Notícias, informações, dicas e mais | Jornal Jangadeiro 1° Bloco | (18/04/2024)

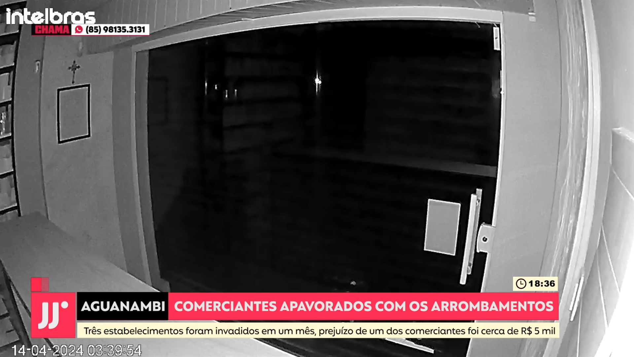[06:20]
É a parte inferior do portão. Ela é arrombada e a gente percebe uma mão se movimentando, tentando abrir os ferrolhos. Ele tenta por algum tempo, mas não consegue e desiste dessa ação. Os comerciantes não querem ser identificados, mas relatam esse problema que vem se agravando com o tempo. Aqui na galeria nós já tivemos dois furtos em duas lojas e uma tentativa numa terceira.
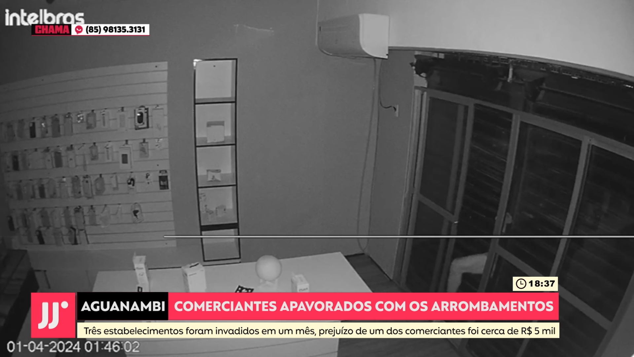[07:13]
No início desse mês, um outro criminoso conseguiu entrar, sim, em uma loja. A gente percebe o momento que ele se espreme em uma brecha do portão. O portão está fechado, ele consegue arrombar parte desse portão e entra se espremendo. Já no interior da loja, ele acende um isqueiro para iluminar o local.